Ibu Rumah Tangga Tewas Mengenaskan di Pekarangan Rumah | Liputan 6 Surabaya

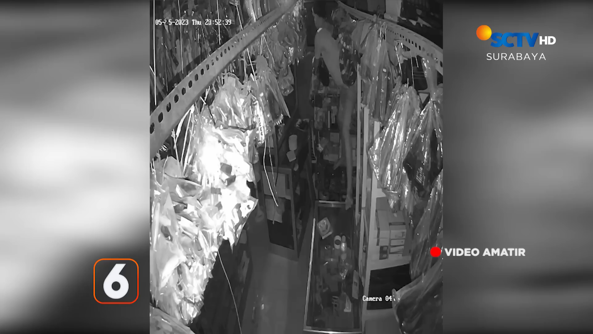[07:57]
pencuri sadar ada kamera CCTV Sehingga berusaha menutupinya dengan kain